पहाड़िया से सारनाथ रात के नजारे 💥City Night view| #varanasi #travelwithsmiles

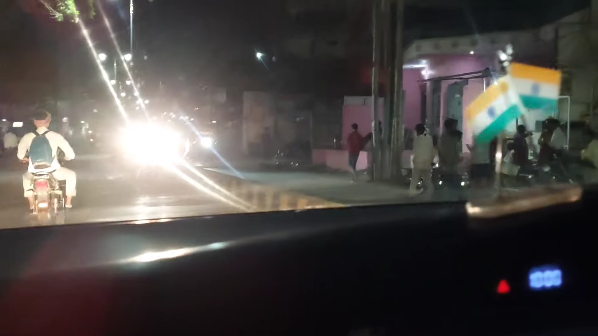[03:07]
यह अपनी कार है जिसको अमीनुआ क्रिष्टा करते हैं और यह रात का समय है जैसे आप देख रहे हैं फिलाल
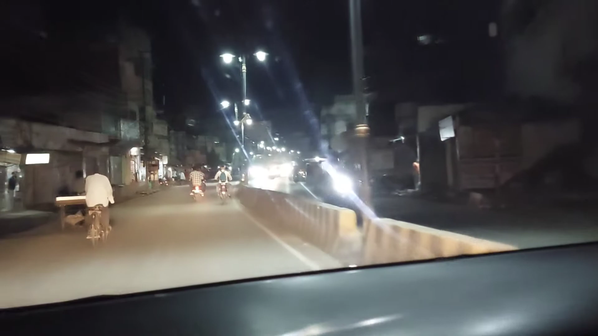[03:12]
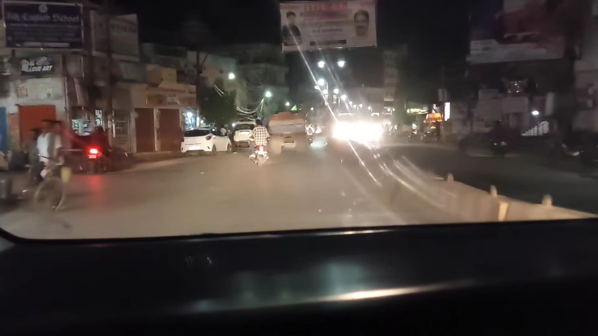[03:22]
फिलाल हम पहड़ियां चोड़ाया पर पहुच चुके हैं यह आपका रास्ता चला जाता सीधे अक्था की तरफ
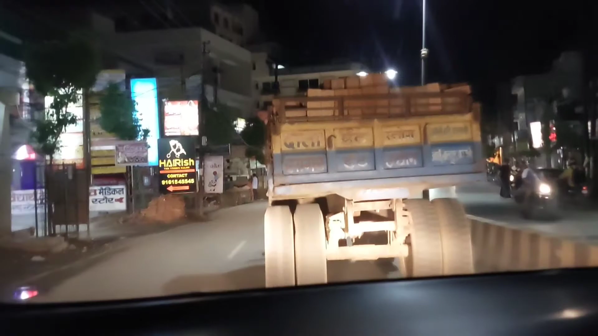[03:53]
रोड बन जाने से और फिलाल तो हम है पहडियां
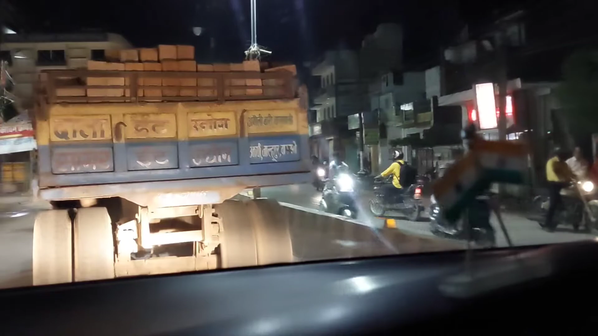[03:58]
में और इधर पर आप देख रहे हैं
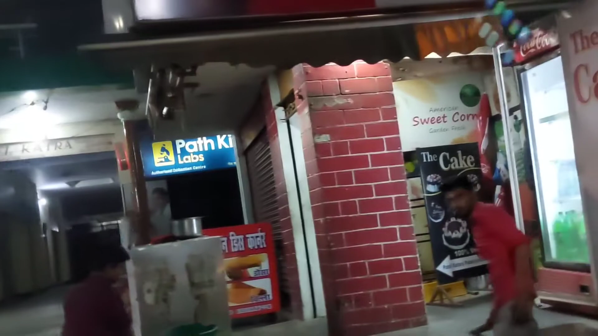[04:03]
कि पटेल कट रहा है हमारे मित्र का ही एक अट रहा है और हम फिलाल
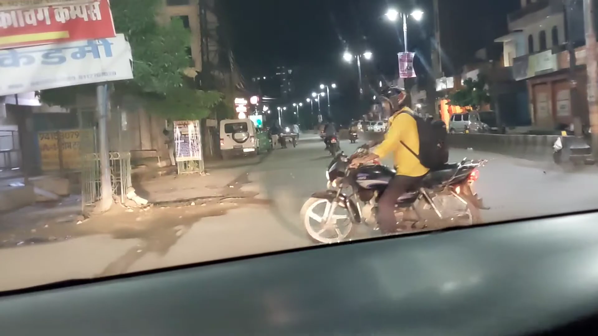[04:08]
कि यह अपका होटल सुर्भी इंटरनेशनल अरेश्ट्रियंट बार बैंक्विट हाल और सीधे हम चल रहे हैं ए नाइट का वीव है और इसमें रात के दस बजने वाले हैं और पहडियां का पिट्रोल पंप है
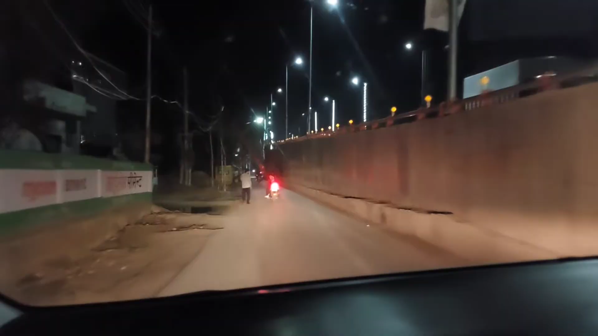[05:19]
तो फिलाल हम आसापूर चौरहाय पर पहुंच चके हैं जिसको
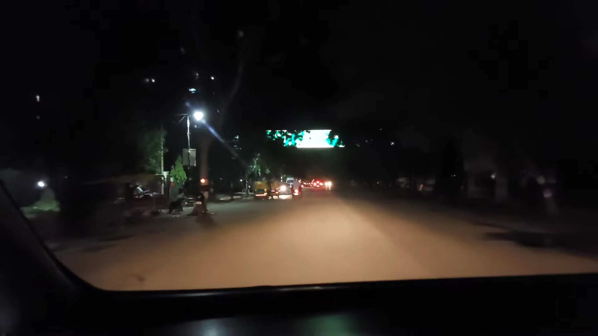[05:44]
चला जाएगा फिर चौबेपूर गोरक पूर गाजी पूर एरूट चला जाएगा अब यहां से रिंग रोड � आप बाबतपूर एयरपोर्ट भी चले जाएगे यह
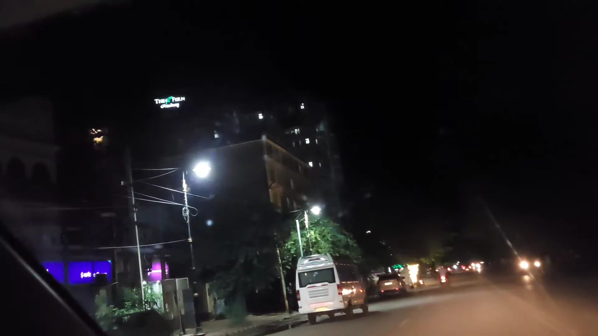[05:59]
आपका होटल आगया दा फार्म रेसिडेंसी साइड में है
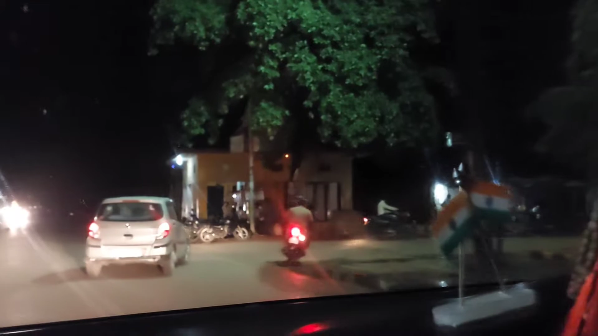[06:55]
एक जमाने में यहां पर यह बहुत सारे चाय की दुकाने दुकाने लगी रहती थी श्ट्रीट सॉप लगी रहती थी यह आपका दैतरावीर बाबा का मंदीर है
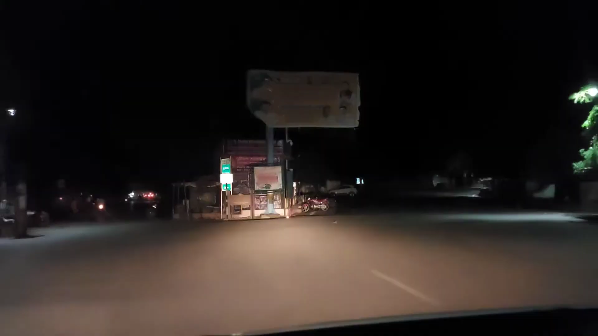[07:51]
सिरे सिरे सिरे सिरे ज़िया घर चलेंगे हम्पाइब तो हम सारना थ में फिलाथ बहुति के दो टो फिलाल हमको चलना है मीजियम ती रहे पर आचुके हैं और यह रास्ता आप जो देख रहे हैं सीधे यह
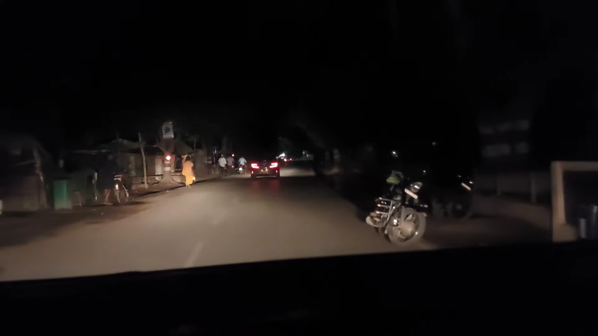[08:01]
आपका मुनार ही चला जाता है और अपना घर सारनाथ में है जैसा आप लोग जानते हैं